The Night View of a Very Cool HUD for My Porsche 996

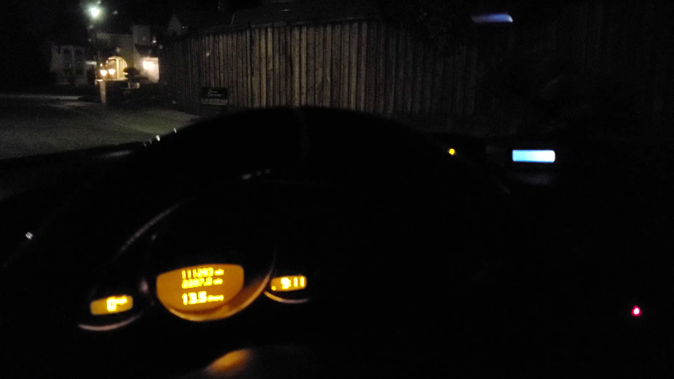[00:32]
video on the heads up display that i previously did a video on for the 996 i did not know why you're going to be doing a second video but a lot of people wanted to see what it looked like at night so i'm going to show you how it looks when it first starts up and i'm going to explain how it works in terms of setting up the clock and setting up the other menu it's very simple um i'm going to tell you that now so that i don't forget but i'm going to go ahead and start it up so